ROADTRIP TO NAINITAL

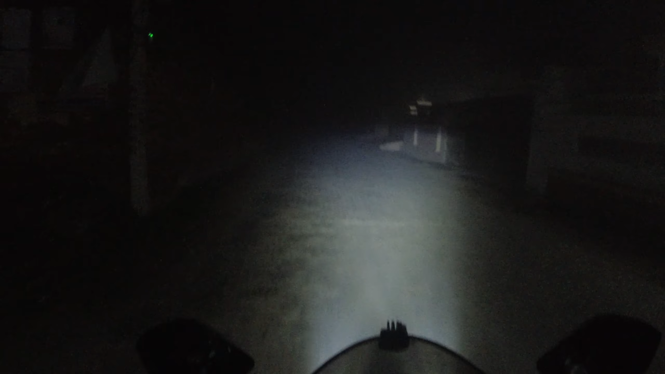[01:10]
आपके सामने है कैसा है देखो तो थोड़ा लेट हो ना पड़ा पर एक गंदा मुसम हो रहा भी तो तो डिस्ट्रेस है यहां से राउंड जानि तो आपको मिलता हुआ पागे जाके